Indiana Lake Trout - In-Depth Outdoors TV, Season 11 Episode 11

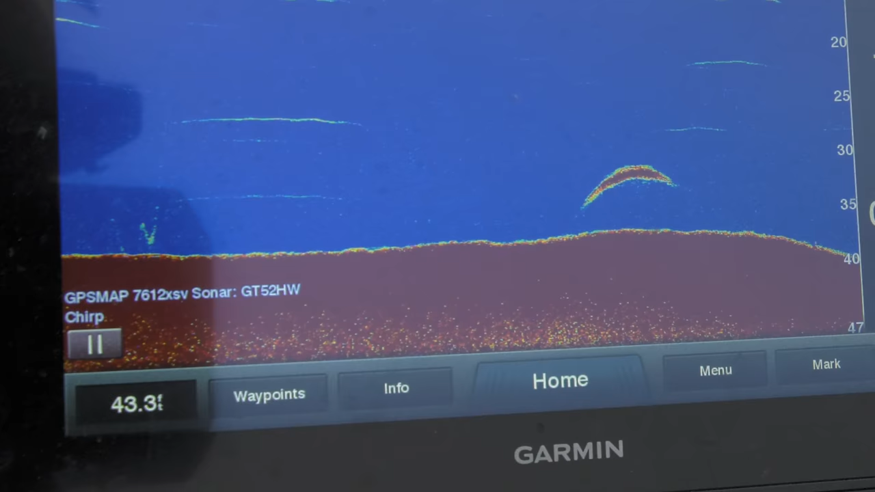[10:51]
That's a thick mark, man. If only you could look at the fish finder and know how big he actually was. $90. I don't know if I want that technology.